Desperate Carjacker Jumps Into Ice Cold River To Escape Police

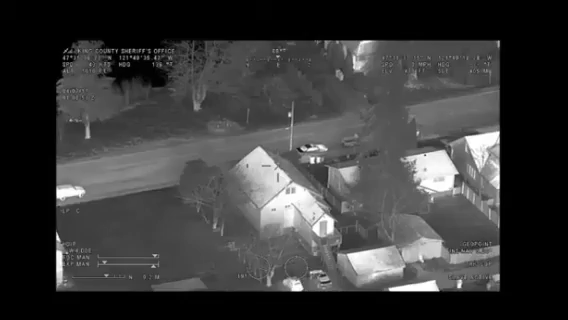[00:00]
Copy in front of the 2191 Park Avenue South East. Yeah, he's running in the backyard of that house. Just jumped the fence, now he's in the backyard 8203.
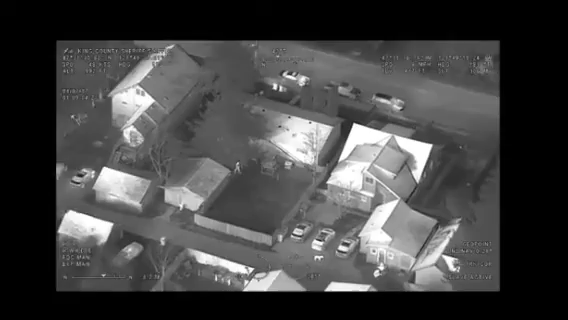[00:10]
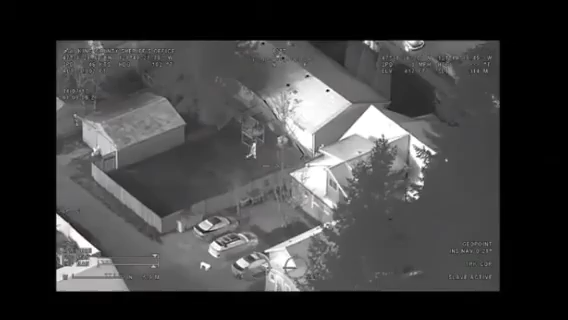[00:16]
Just got confirmed by a homeowner who's going to another house south.
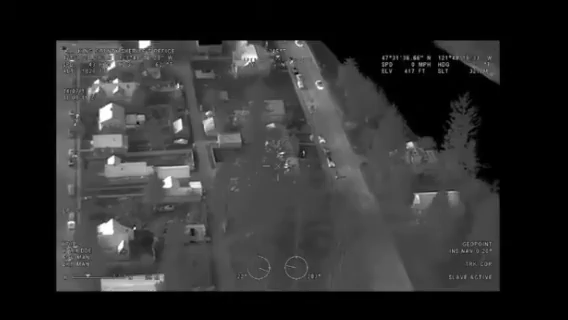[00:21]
Now he's out in the front yard on park. Crossing the street on park, heading towards the river.
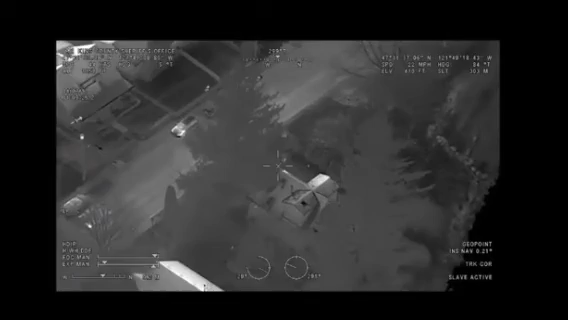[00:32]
He's at 8220 Park Avenue South, running southbound along the river.
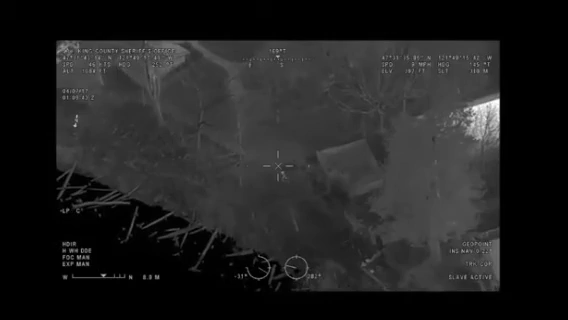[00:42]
Hey, Guard E1.
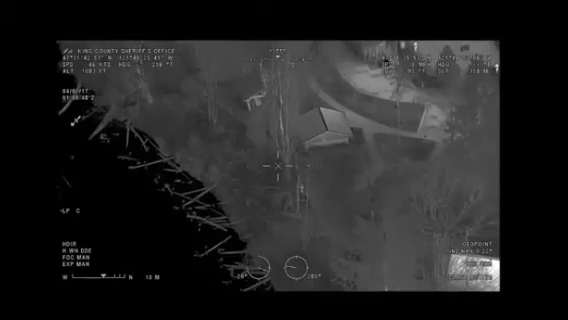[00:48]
He's running along the fence, along the river, heading south.
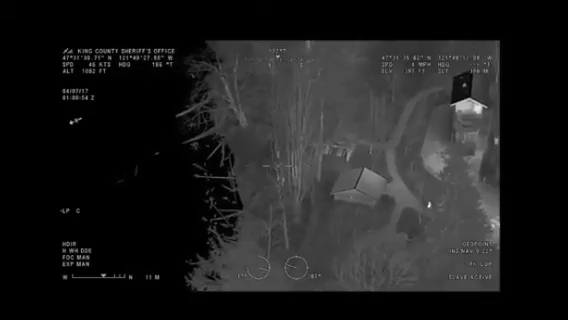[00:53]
Is that an officer coming up to contact him? Yeah, probably 631, I'll break and head over that way. Looks like two people are chasing him right now.
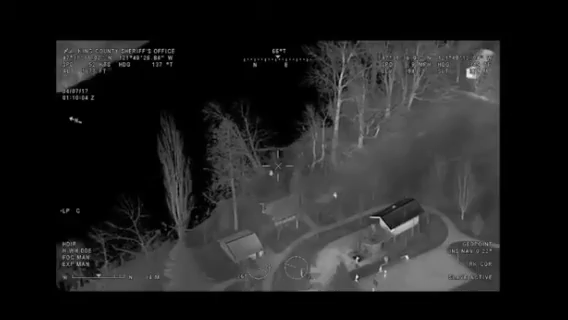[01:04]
He's right almost to the river. Copy, and 3-1 radio, 624, I just contacted him. He's going to grab his gear and he's going to take 378 and 86. He jumped at the hip, he's in the water.